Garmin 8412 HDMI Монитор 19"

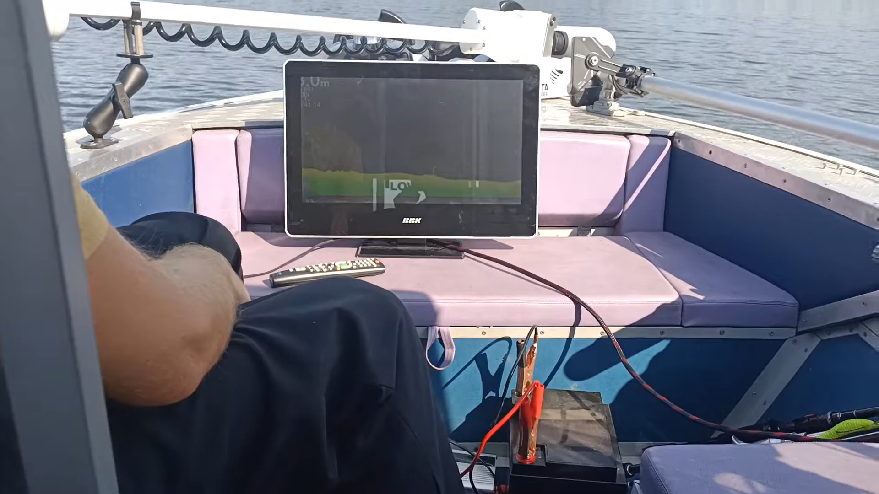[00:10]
к Гармину по HDMI. Подключили. Ну вот на мониторе 19 размер, максимальная яркость. Мы пока видим, как бы все, конечно же, отражается,
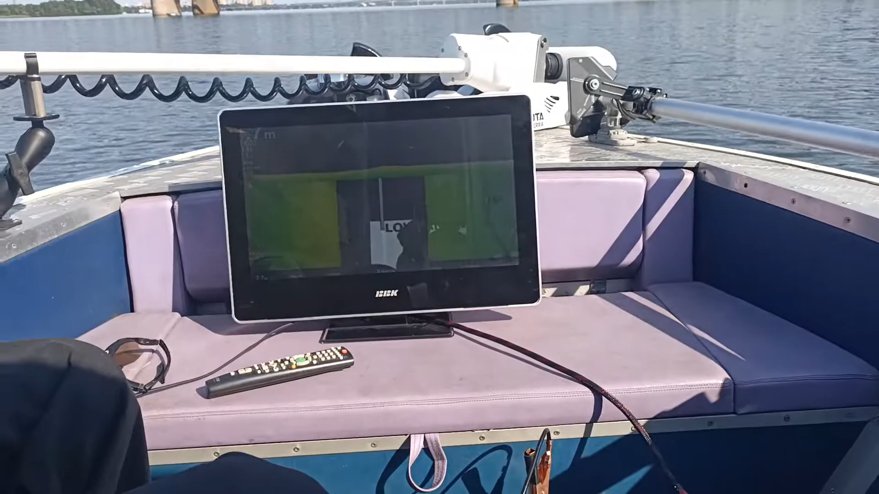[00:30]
все, что на основном экране. Ну вот, яркость вот такая читается. Ну, здорово, конечно, все. Большое. Еще бы он пылал, этот монитор, было бы вообще чудесно. То есть разрешение у этого самого, чуть ниже у монитора, чем у прибора.
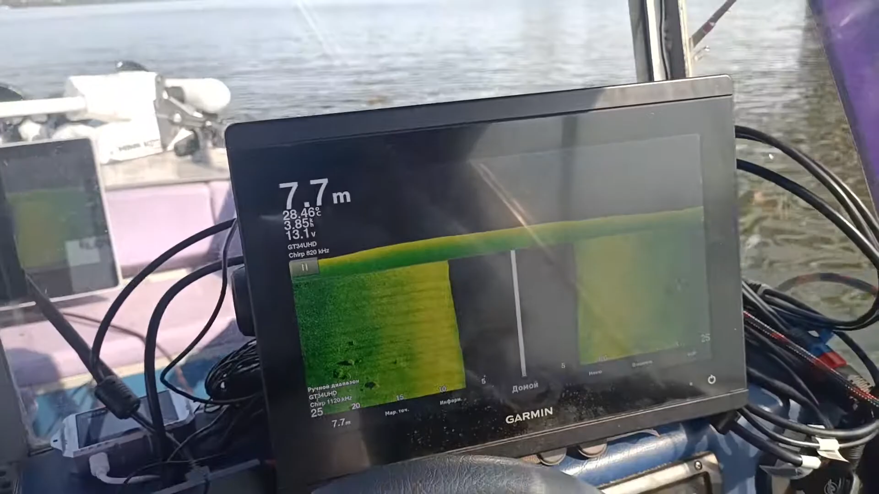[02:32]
On screen: depth 7.7 m
То есть вот мы видим на приборе под тентом, скажем так.
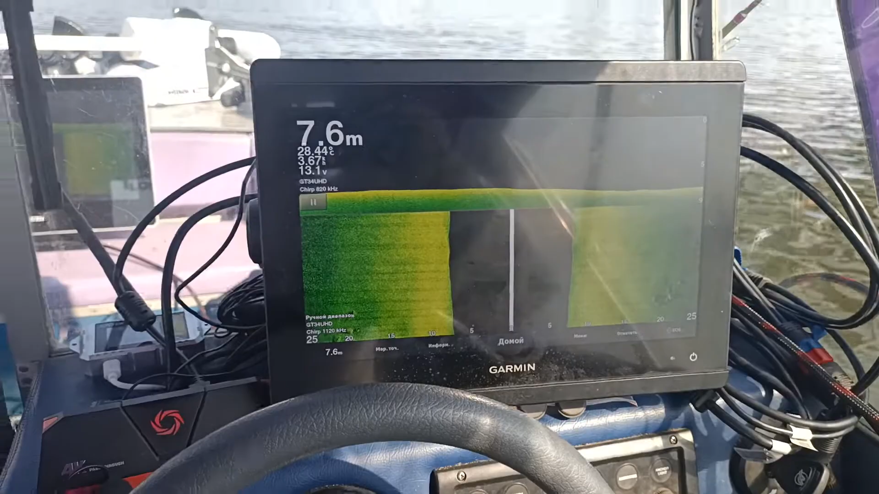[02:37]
On screen: depth 7.6 m
Поэтому тут хорошо.
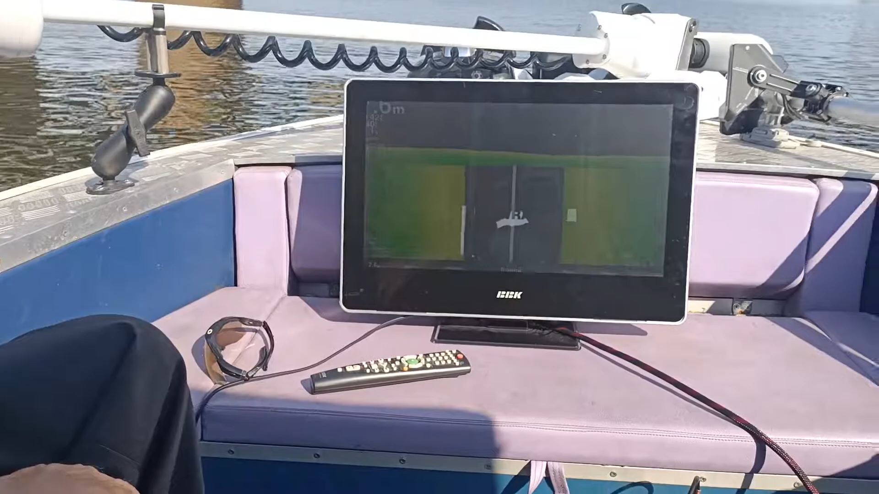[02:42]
А вот так мы видим, если поднести, ну да, не очень-то, чтобы зашибись. Ну, видно. Особенно, если была пасмурная погода, да, наверное, было бы все хорошо. Ну, а разница с прибором большая, да? Небольшая, честно говоря. Я бы не сказал. Просто здесь сейчас тут тени. Небольшая. Вот если их оба смотреть, ну, я бы не сказал, что она большая, разительная. Ну, зато мы проходим сейчас на структуру.
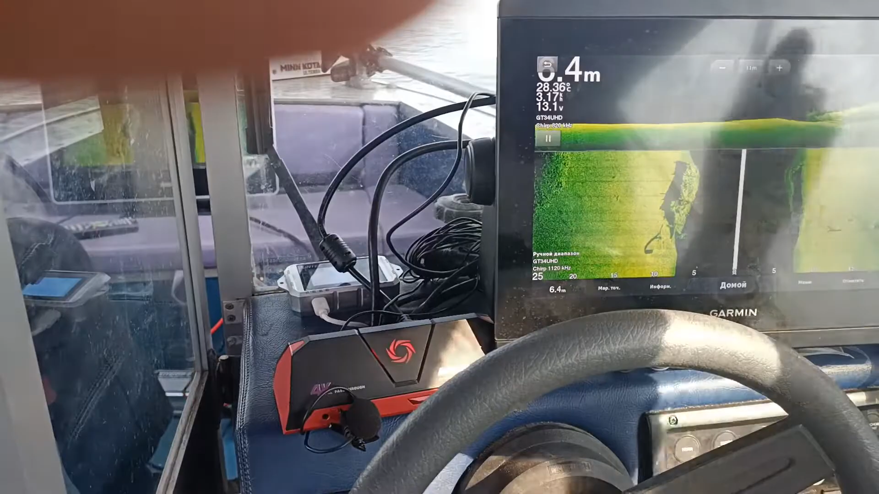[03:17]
И вот как хорошо видно, там надо только вот здесь вот приплющить на даунскане. Вот. Ну, просто отлично.
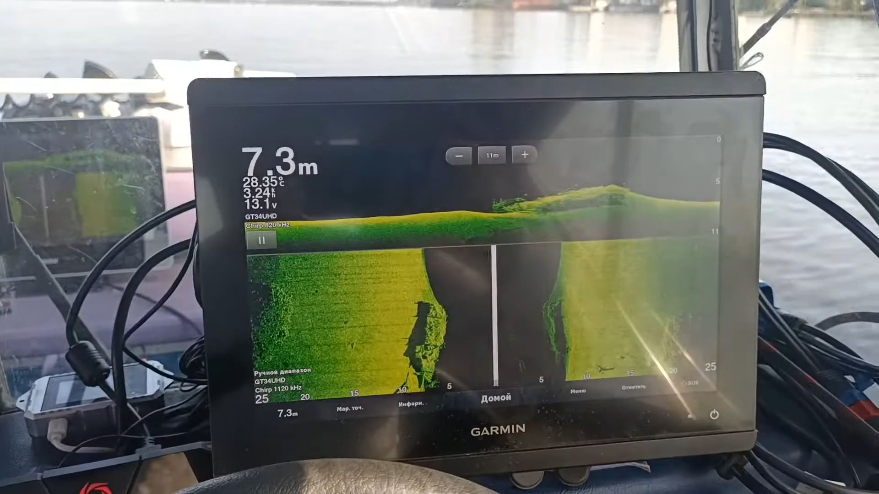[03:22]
On screen: depth 7.3 m
Вот. Мы видим тут. И мы видим все это.
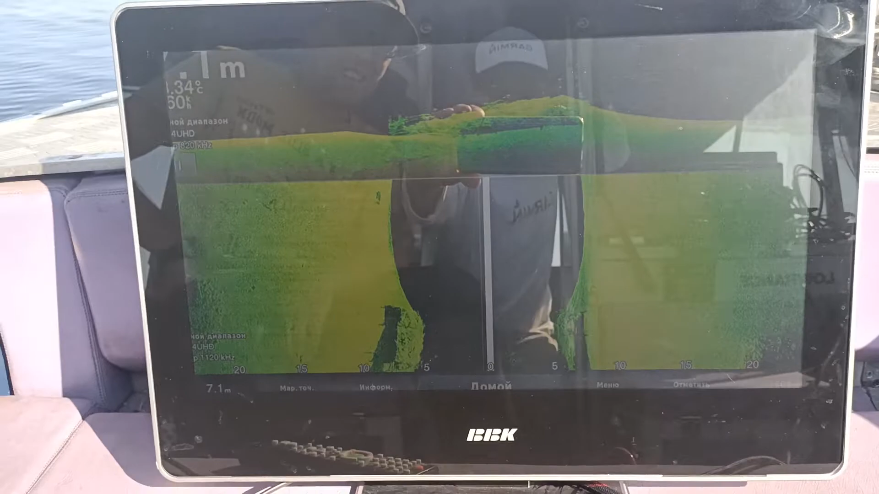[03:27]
Я надеюсь, потому что солнце было. Да, вот на 19-м мониторе. И в тени вообще класс.
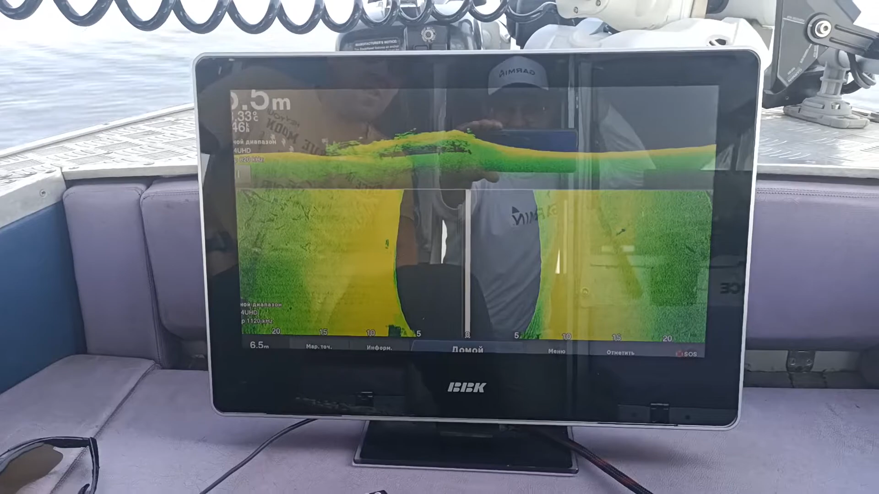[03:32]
В тени вообще без проблем. Да, читается все вот.
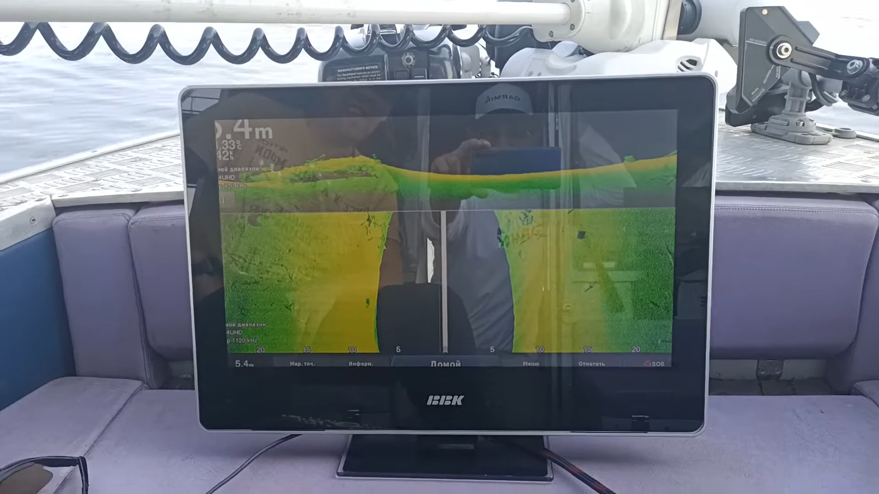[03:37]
На носу хочется иметь 19-й дисплей. Вот мы его поимели. Вот.
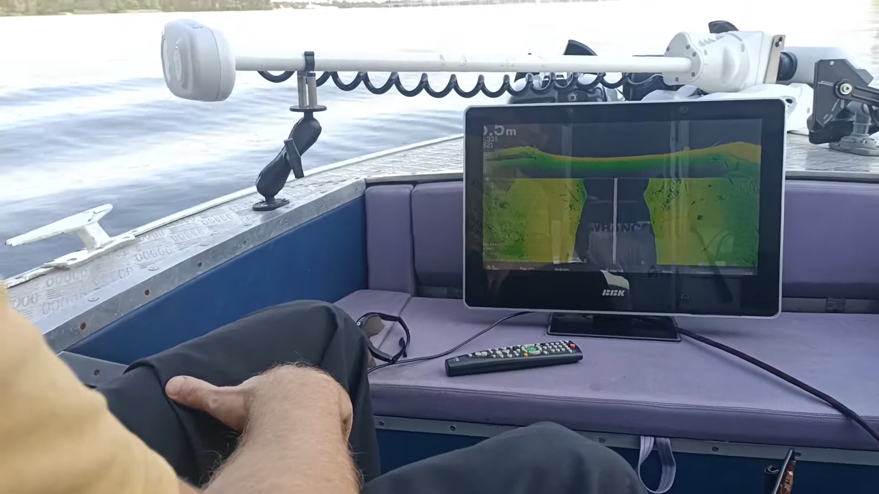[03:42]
Ну, настройки. Это же первый выход. Потом настройки ничего не крутили. Вот как есть, так есть.
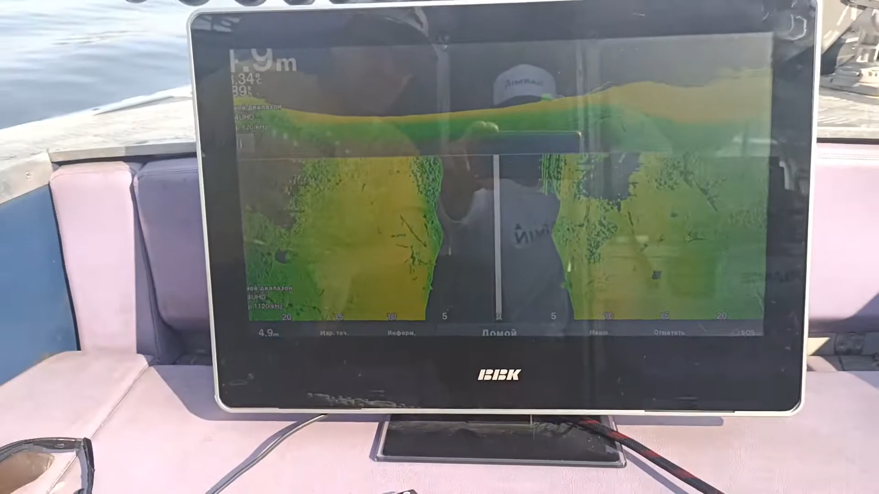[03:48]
On screen: depth 4.9 m
Ну, так будет здорово, если еще он будет тачевый, да? Это вообще будет бомбезно.
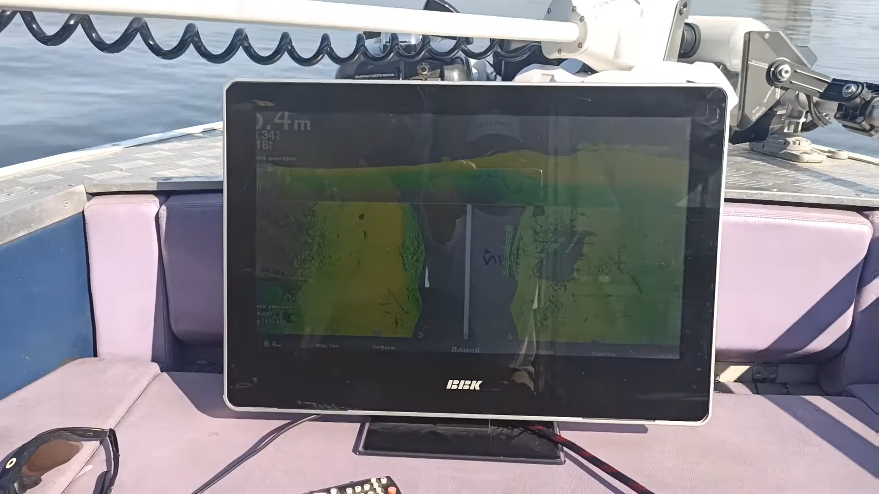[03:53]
Смотрите, какая картинка. Вообще бомба. Так это же старый мост. Да, от него остатки.
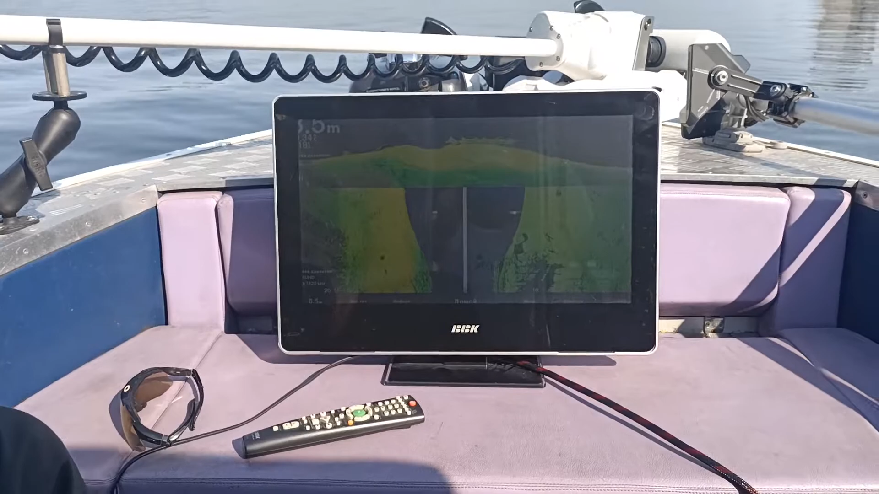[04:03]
Ну, вот. Не знаю, как кому там все видно, потому что у нас тут солнце. И телефон светит вовсю.
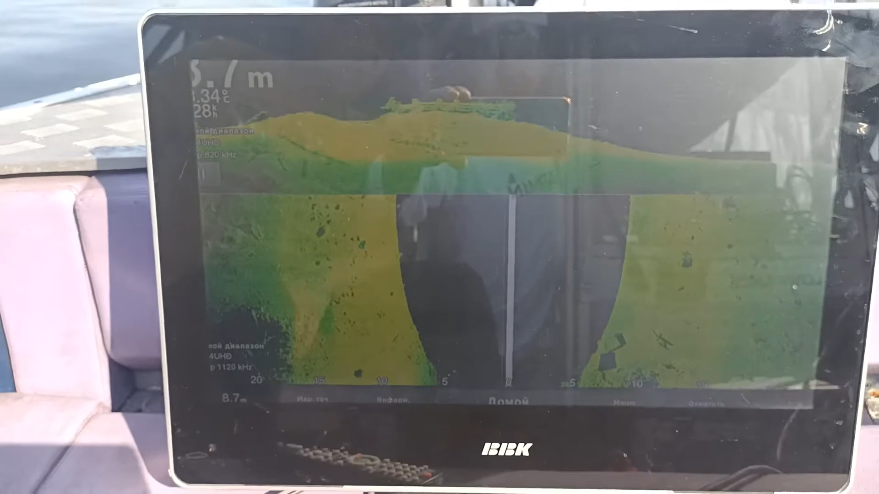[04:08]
Ну, надеюсь, он что-то снимет. В общем, за что?
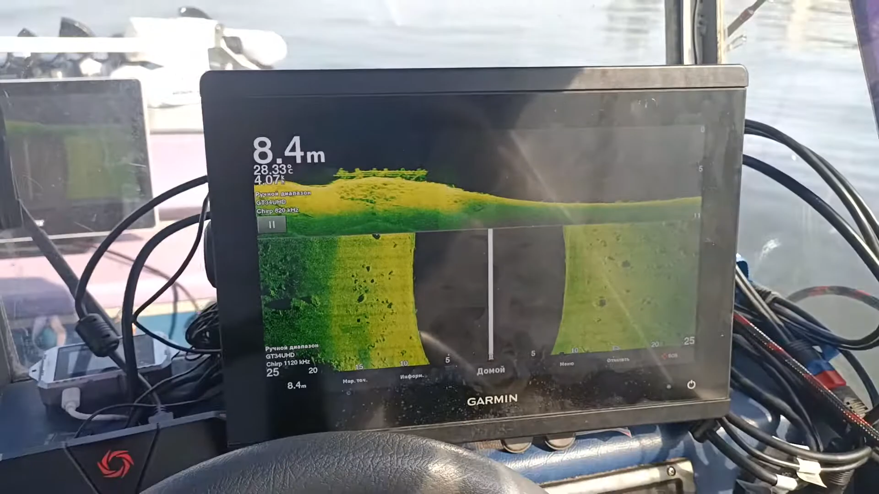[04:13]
On screen: depth 8.4 m
А вот так вот это выглядит на экране.